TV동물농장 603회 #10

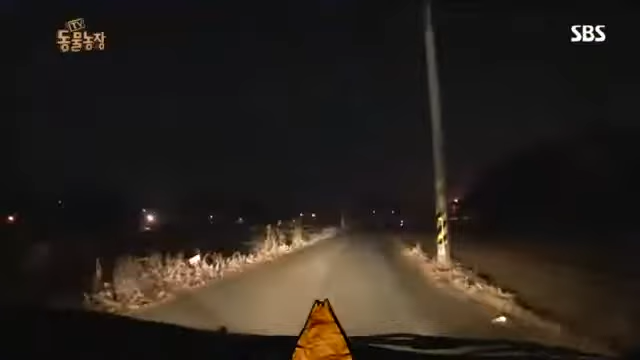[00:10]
수개월째 조용한 마을을 술렁이게 만드는 의문의 견공이 있다는데. 인적이 드문 밤. 잠깐만 저게 아니야 저기.
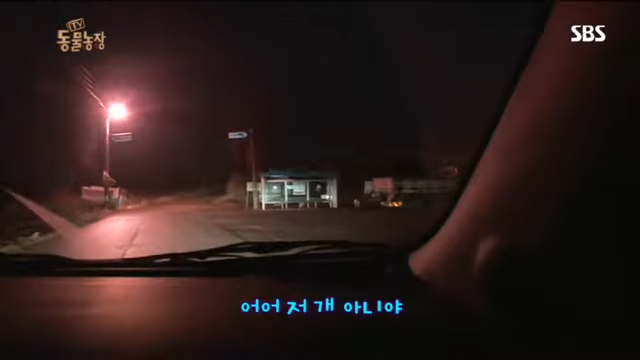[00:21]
저게 아니야? 어둠 속에서 발견된 희미한 개의 형체.